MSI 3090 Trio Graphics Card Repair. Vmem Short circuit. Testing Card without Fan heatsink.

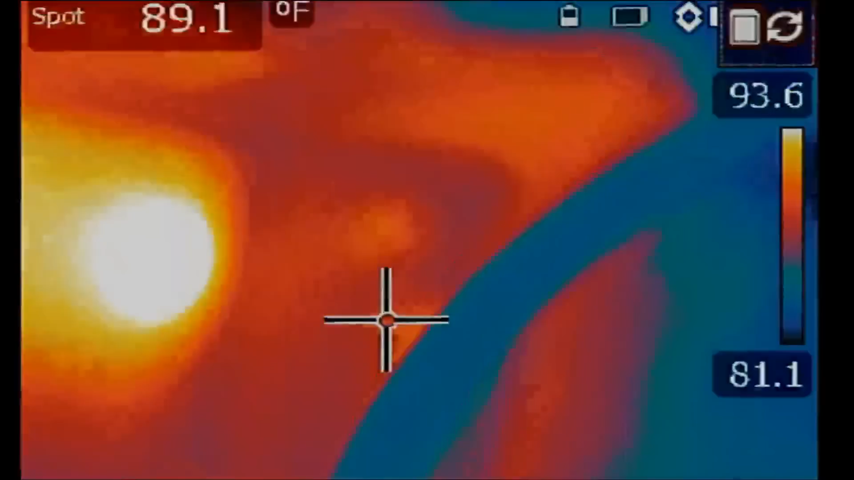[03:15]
On screen: spot 89.1°F
Just like that. We're gonna point the thermal camera at the board and see what gets hot. One, two, and three. We have a one point. We have a two-amp draw.
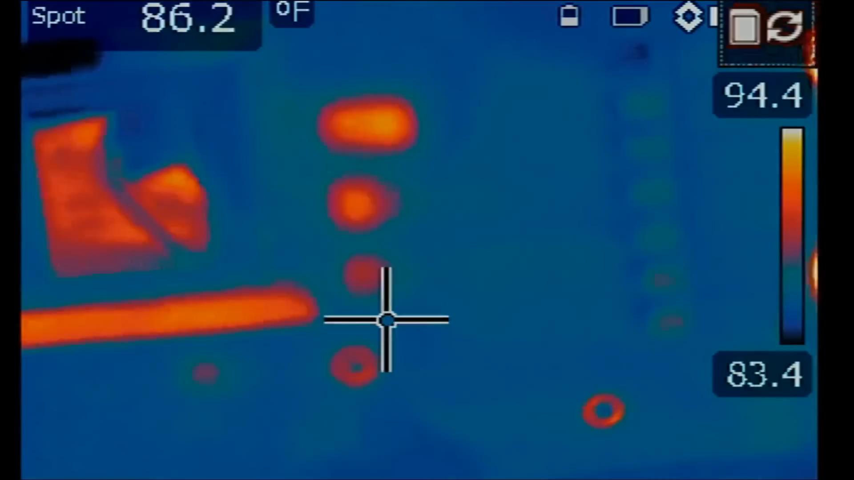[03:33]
On screen: spot 86.2°F
Okay so I'm seeing something. See when I inject voltage I see heat on this chip and on this one. Look closely. And I've done this many times before.
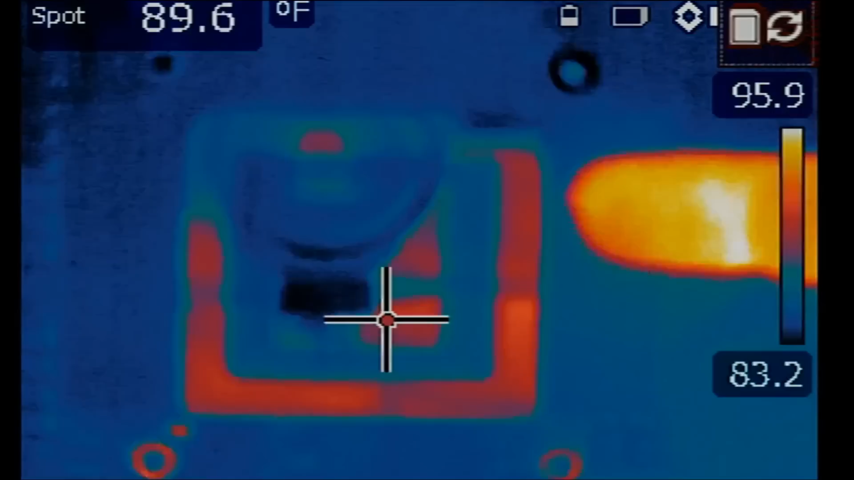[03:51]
On screen: spot 89.6°F
I desoldered the chip we still have a short. I desoldered the second chip we still have a short. I desoldered the third chip we still have a short. Right now I'm doing this video just for the sake of answering your comments. So you can see where I'm coming from. And we do not have any heat on the top ICs or on the left ones. Let's do this one more time.
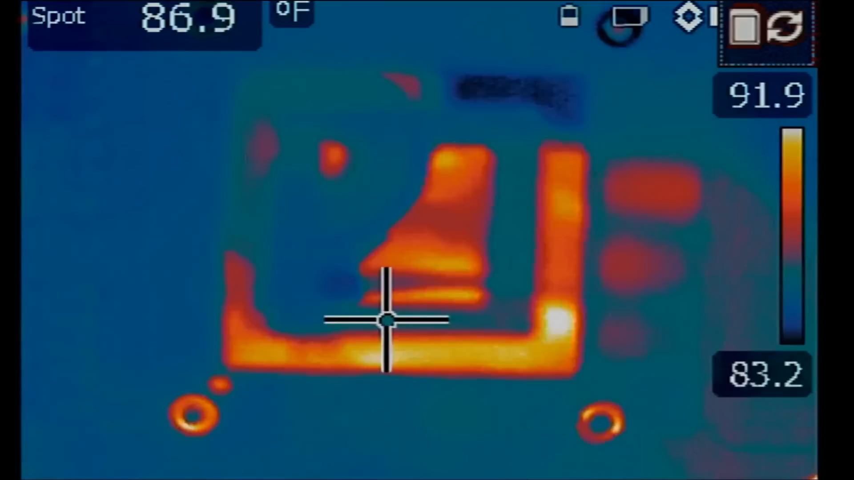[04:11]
On screen: spot 86.9°F
Yeah so it's only here. The second, the third, and a little bit on the fourth. Let's start by desoldering the second chip and see what happens.
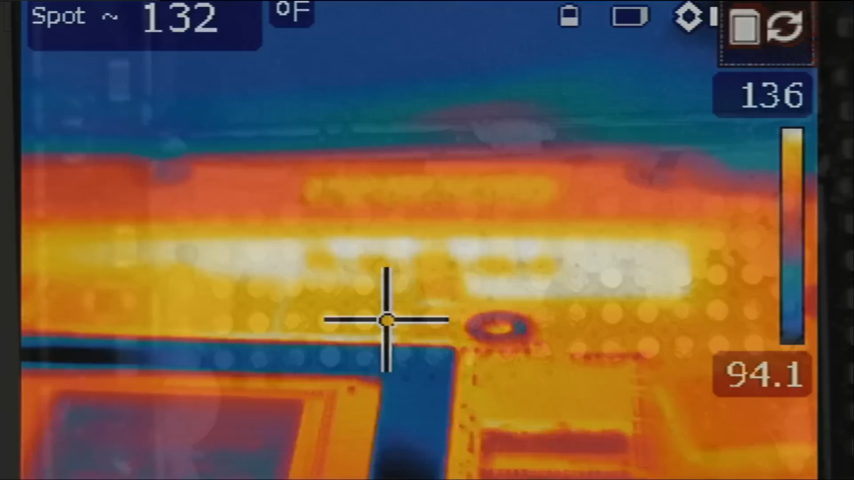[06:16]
On screen: spot 132°F
Back to the thermal camera. Now if we inject voltage again.
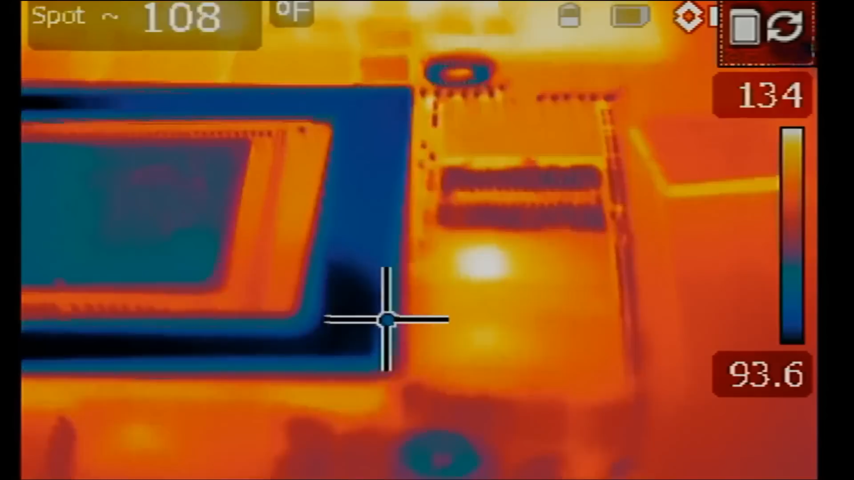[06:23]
On screen: spot 108°F
You see we have chip number three. It's getting hot. And a little bit of chip number four.
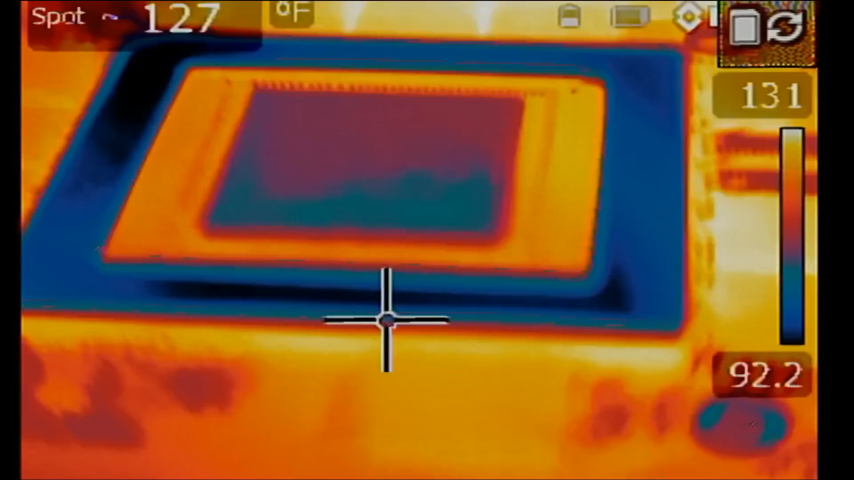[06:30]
On screen: spot 127°F
And also a little bit on this one. So let's go ahead and desolder chip number three and see what happens.
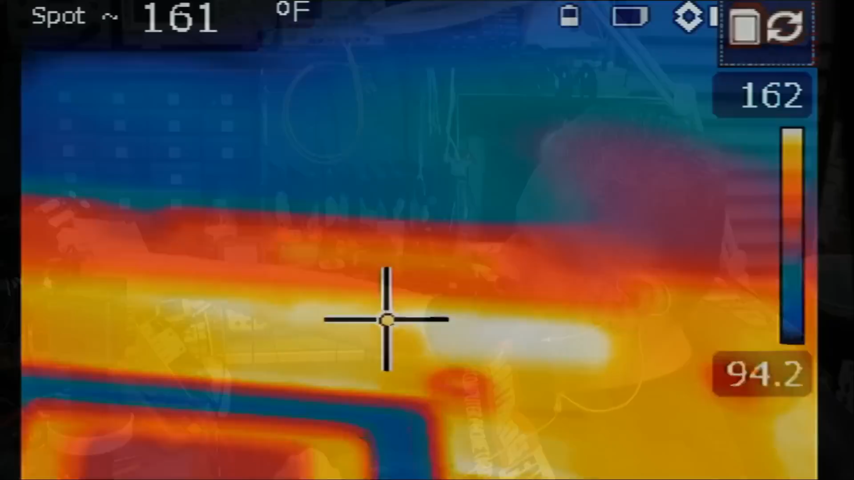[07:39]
On screen: spot 161°F
And now what happens if we inject voltage again? Now chip number four. And this one is getting hot.
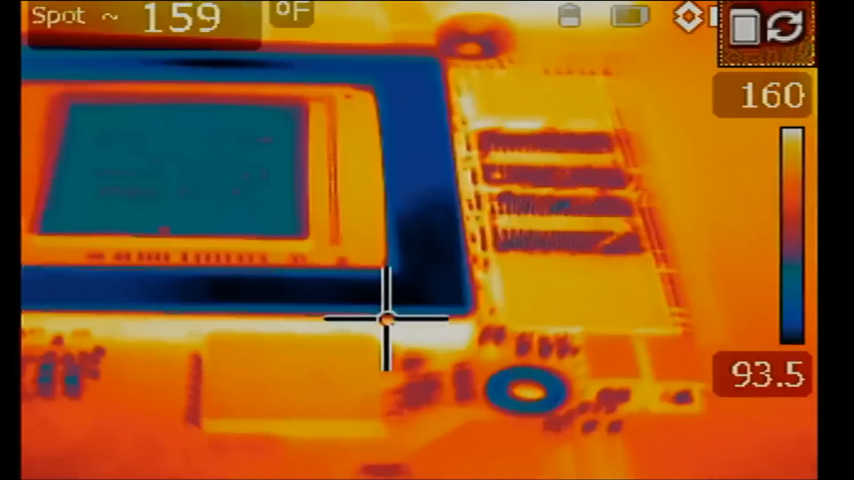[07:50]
On screen: spot 159°F
We're gonna keep going over this chip by chip. And we're still gonna have a short.
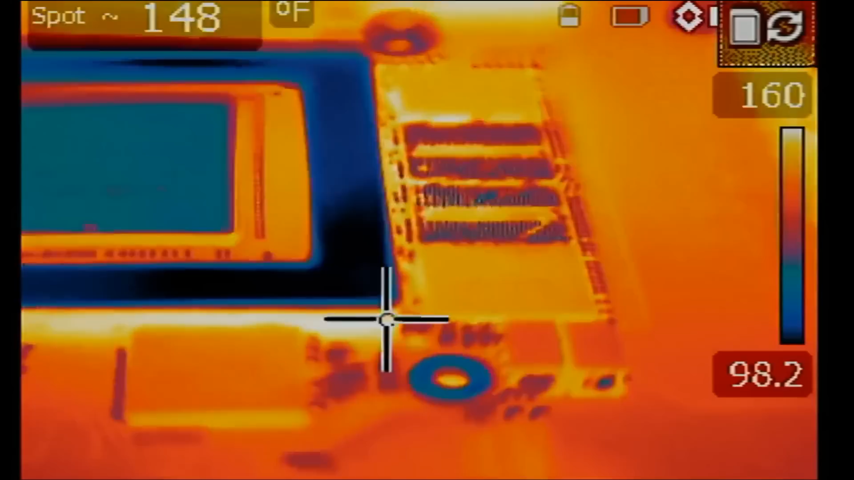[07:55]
On screen: spot 148°F
One more time.
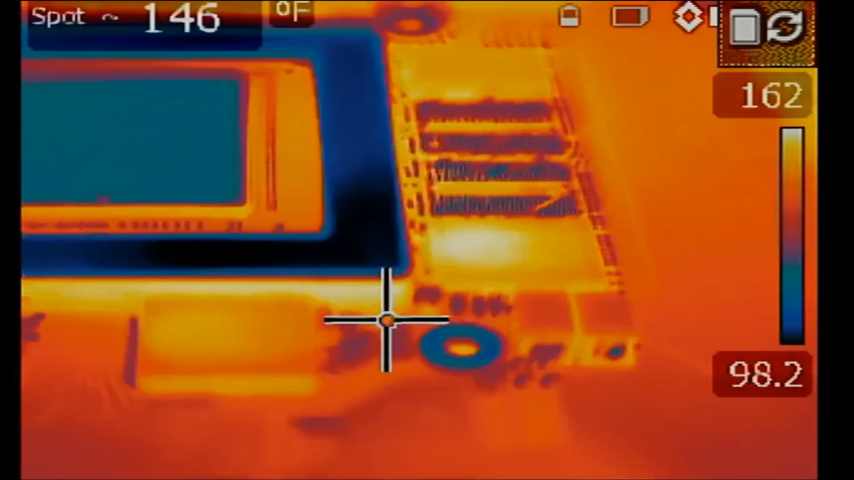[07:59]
On screen: spot 146°F
See? Let's go over chip number three.